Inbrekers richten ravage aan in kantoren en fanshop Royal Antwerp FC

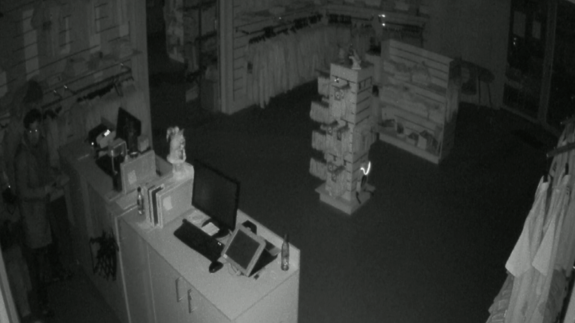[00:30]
Op donderdag 15 december rond tien voor tien s'avonds worden hier twee inbrekers gefilmd. Ze doorzoeken de fanshop en breken kasten open met een schroevendraaier.
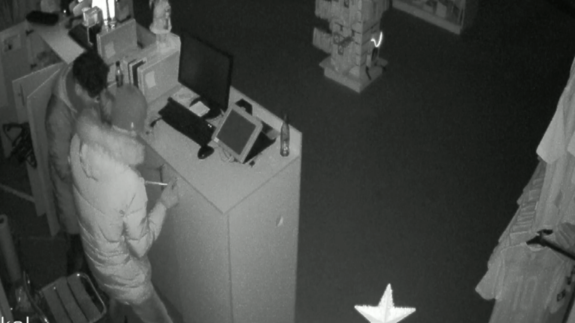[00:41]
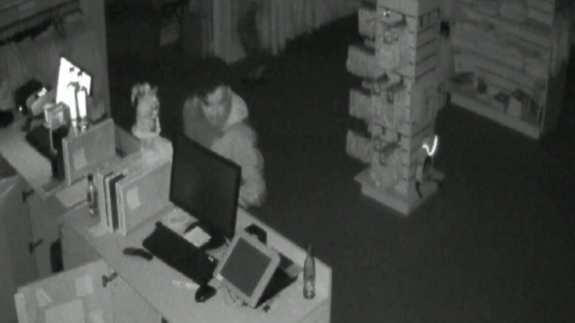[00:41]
De eerste man heeft zwart haar met een opvallende bles vooraan.
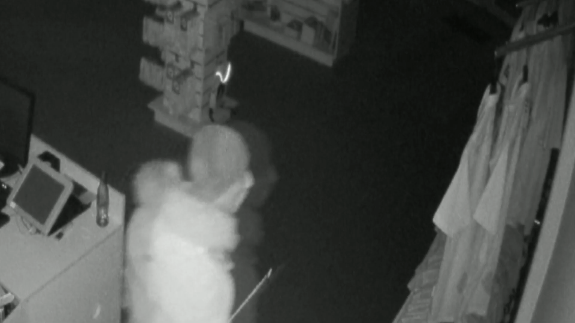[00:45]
De tweede heeft wat ingevallen kaken en draagt een donsjas met een pelskraag en een muts. Hij blijft meer dan een uur binnen.
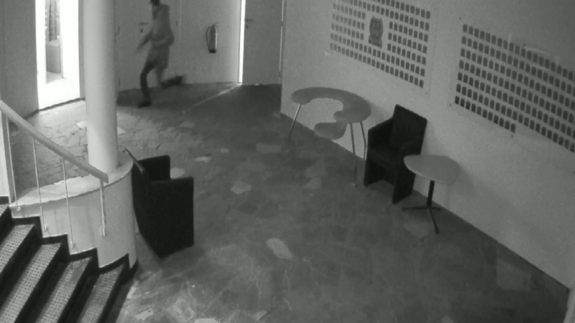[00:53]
Want een tweede camera filmt hem nog rond elf uur s'avonds aan de trap naar de toiletten beneden. Hij voelt aan alle deuren. Even later loopt hij weer in de fanshop en daarna verdwijnt hij uit beeld. Waar de andere man op dat ogenblik is, weten we niet. Er is die nacht zo'n 3000 euro gestolen uit de kantoren boven. Maar wie dat geld meenam, is niet duidelijk. Van zo'n drie uur later komen opnieuw inbrekers in beeld. Een van hen is de man met de donsjas en de ingevallen kaken.
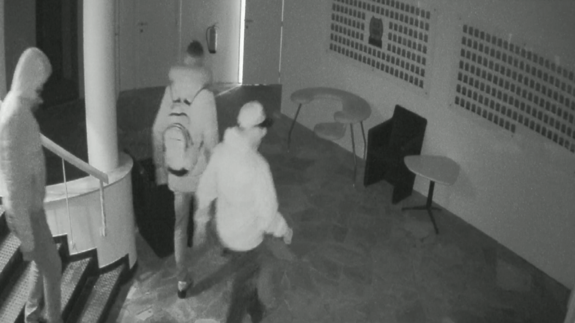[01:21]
Dezelfde man die als laatste de fanshop verliet.
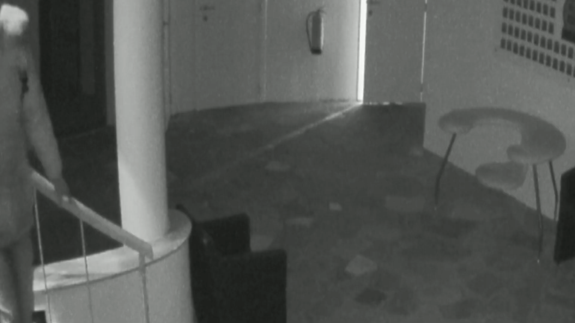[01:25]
Nu heeft hij geen muts op en is zijn opgeschoren zwarte haar goed zichtbaar.
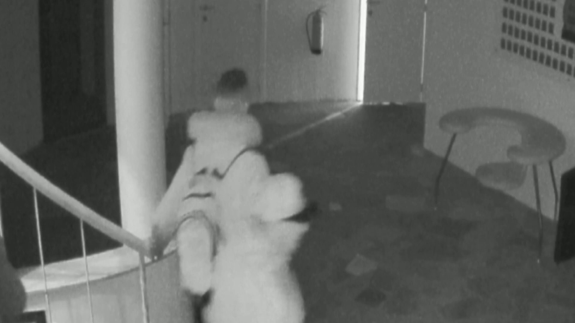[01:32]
De drie doorzoeken opnieuw de fanshop en de rest van het gebouw. Ze nemen alle tijd en hangen wat rond in de hal.
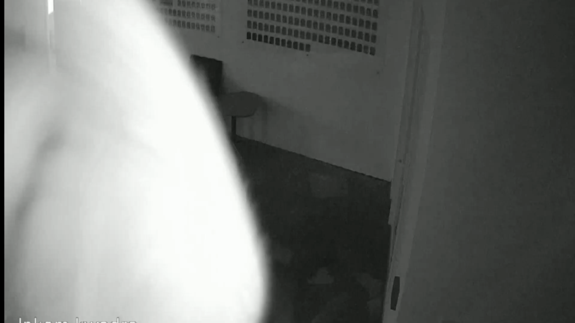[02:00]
De camera is wat weggedraaid, maar blijft toch filmen. Later die nacht zijn ze opnieuw in de fanshop, waar dezelfde man met het opgeschoren haar plots het licht aandoet.
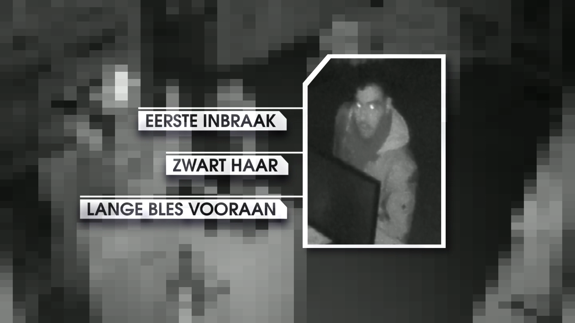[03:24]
De tweede verdachte komt tweemaal terug.
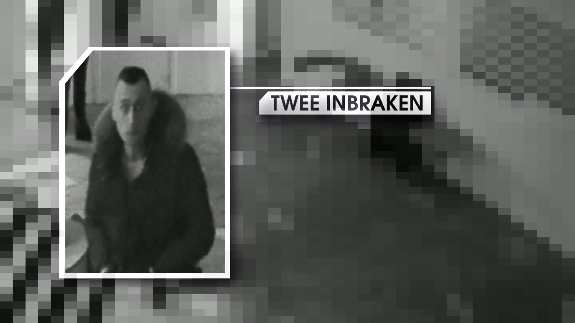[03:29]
Hij heeft ingevallen kaken en zwart haar dat is opgeschoren achteraan en aan de zijkanten. Hij lijkt mager. De derde man is struiser gebouwd.
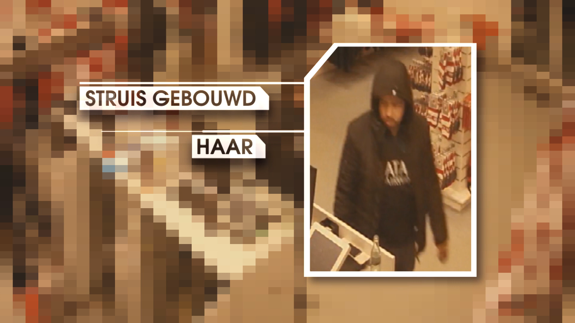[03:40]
Hij heeft donker haar, een snor en een volle zwarte baard.
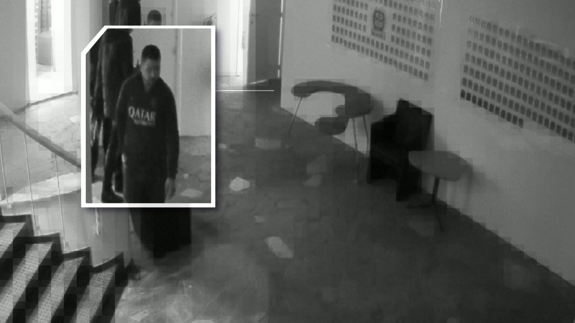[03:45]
Onder zijn donsjas droeg hij een zwart voetbalshirt met het opschrift Qatar Airways. De vierde man komt het minst duidelijk in beeld.